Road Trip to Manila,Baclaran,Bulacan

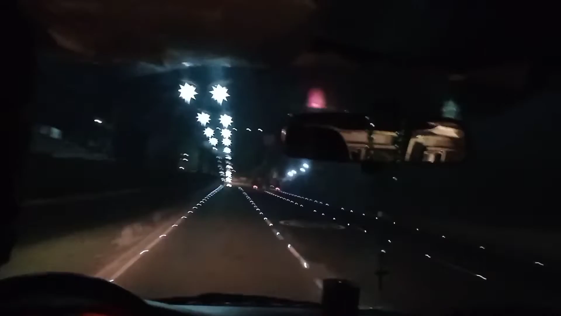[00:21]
So kumukutikotitip ang ating daan guys.
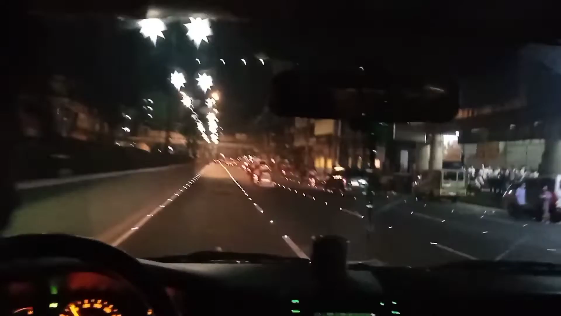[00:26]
So far, maluwag, kadahil 4 o'clock ng umaga, tayo umalis ng kulakan.
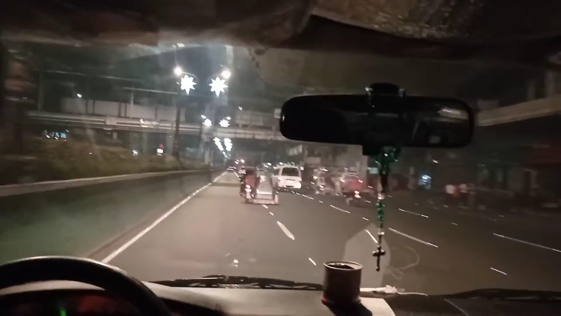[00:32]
So ayan, medyo may kaluwagan pa talaga ang basada. So kumukutikotitip ang mga kapunuan.